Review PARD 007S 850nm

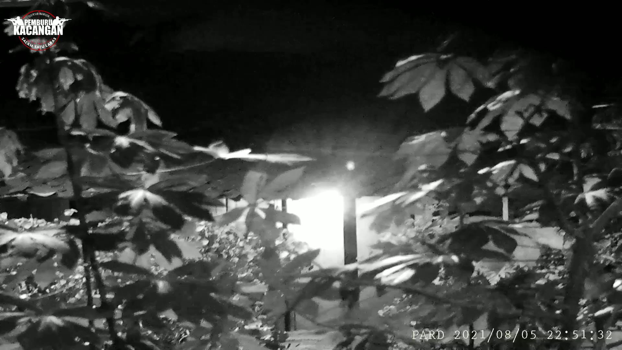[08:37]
oke teman-teman jadi untuk mode malamnya seperti ini ya
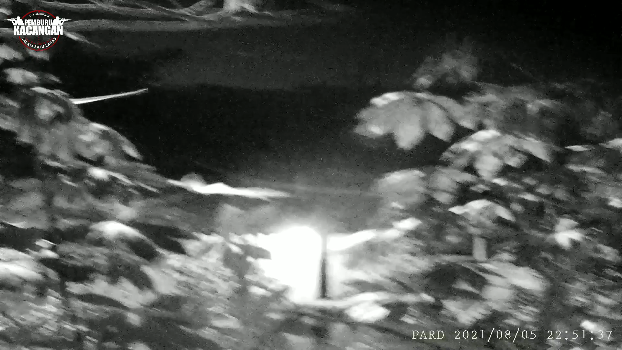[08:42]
ini lampu airnya belum saya nyalakan ini saya akan coba nyalakan di level 1 ya
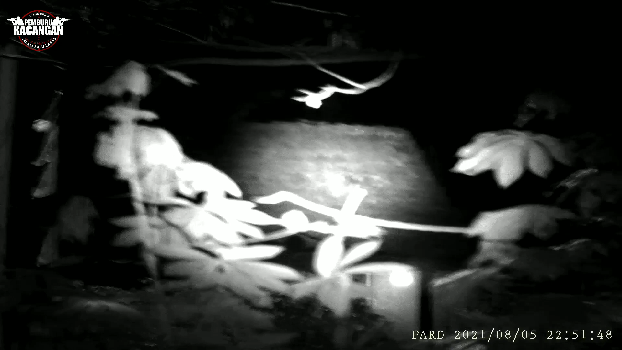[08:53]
oke seperti itu ini untuk level 1 untuk level 2 saya klik lagi ya makin terang ya dan level 3 nya saya nyalakan lagi ya seperti ini untuk level 3
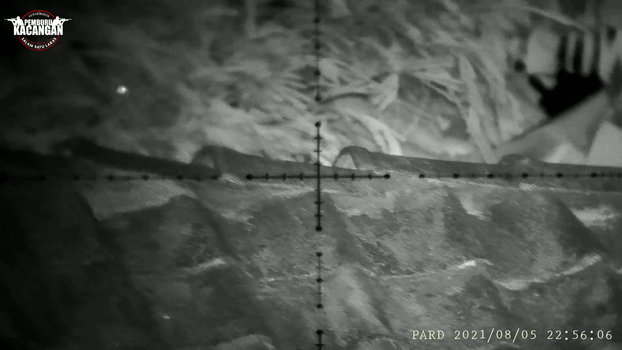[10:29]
ini ketika dipasang ke teleskop ini penampakannya seperti ini
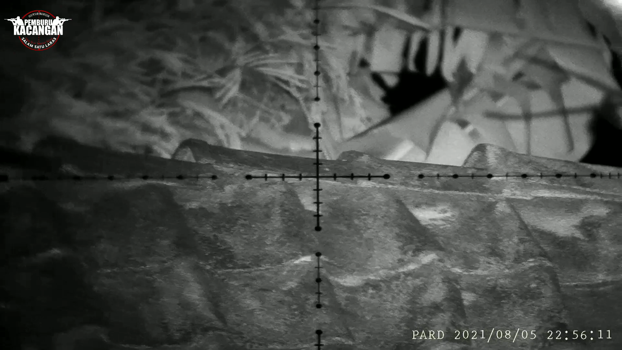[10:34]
ini genting ini
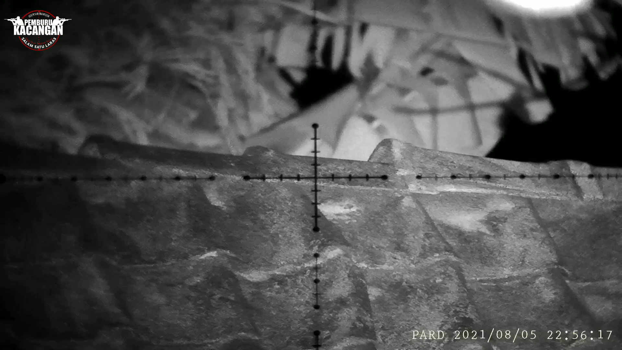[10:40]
jarak 32
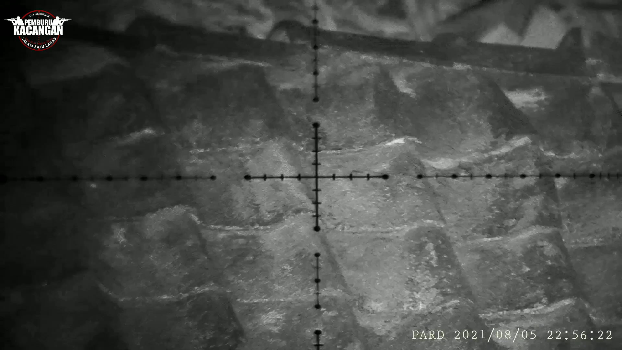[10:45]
dengan pembesaran teleskop 6x zoom ya
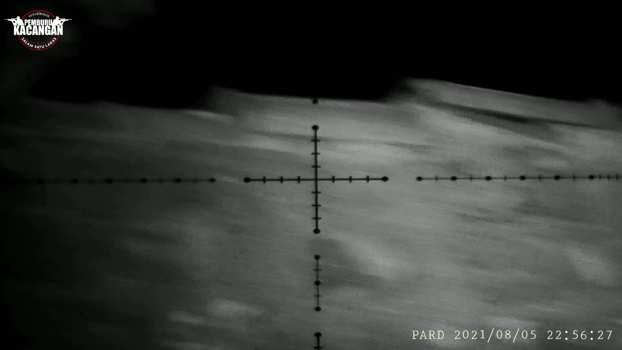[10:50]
ini jaraknya 32 meter ini ini untuk
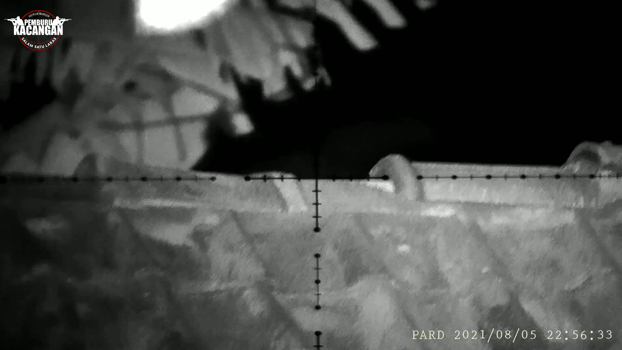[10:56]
air 1 ya coba saya naikkan lagi ke level 2
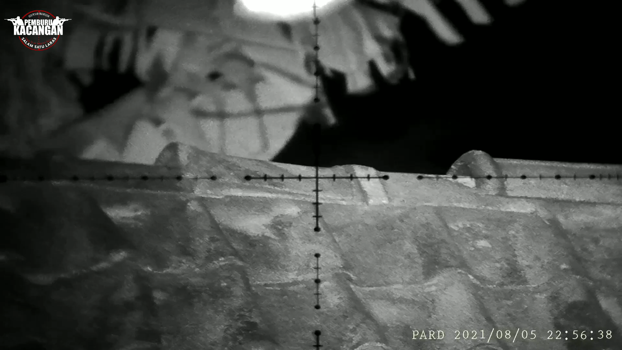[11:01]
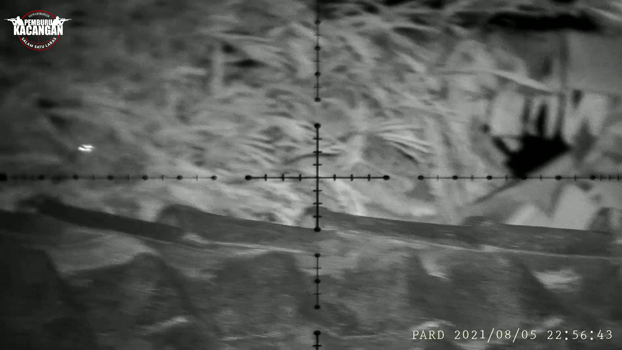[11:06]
ya level 2 seperti ini terangnya untuk level 3 nya seperti ini ya
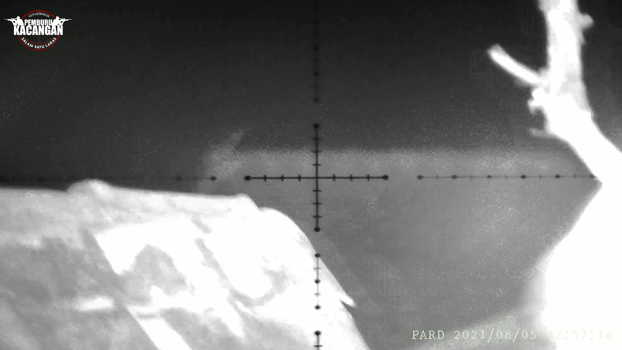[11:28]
itu yang genting paling belakang itu disana jarak 70 meter itu teman-teman saya fokuskan coba
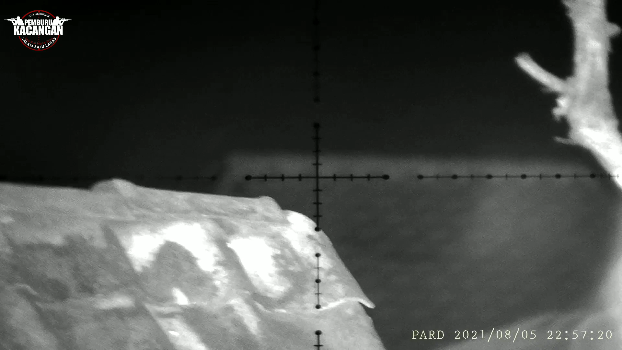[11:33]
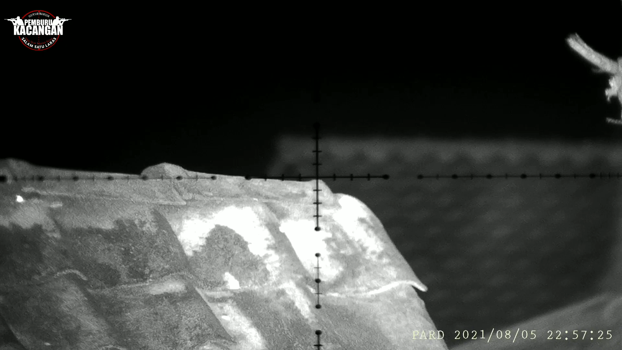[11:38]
ya ya itu yang genting ini 70
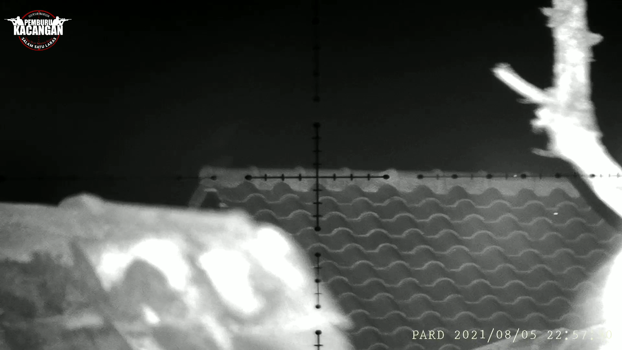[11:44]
meter ini taruh kurang fender ya ini lampu airnya saya fokuskan ya
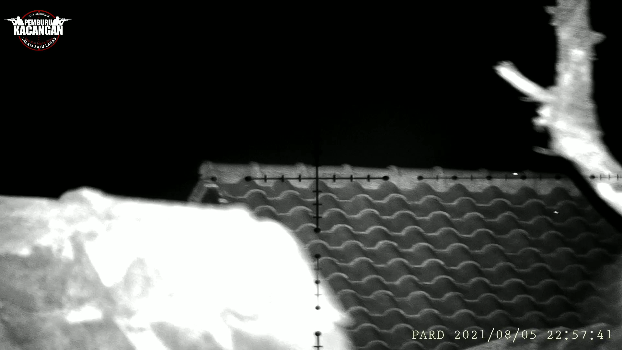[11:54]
seperti ini teman-teman untuk jarak 70 cm eh maaf 70 meter masih terlihat jelas banget ya
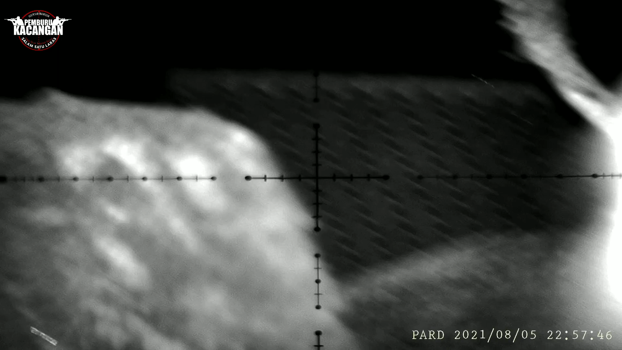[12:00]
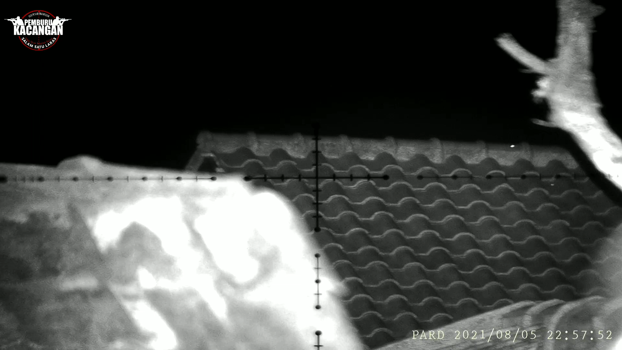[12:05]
ini ini
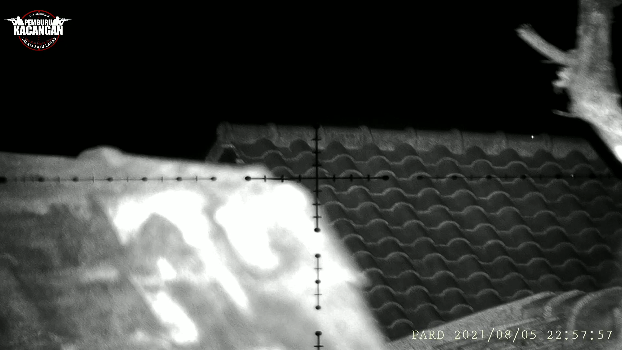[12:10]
di apa bawaannya katanya ini sampai 250 meter dan di genting ini
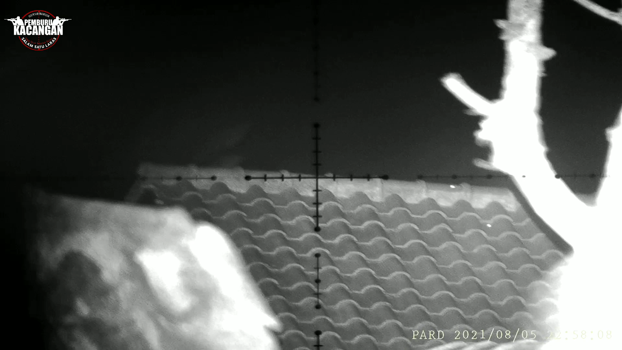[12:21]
ini 70 meter segini sangat cocok untuk berburu malam ya buat nyanggong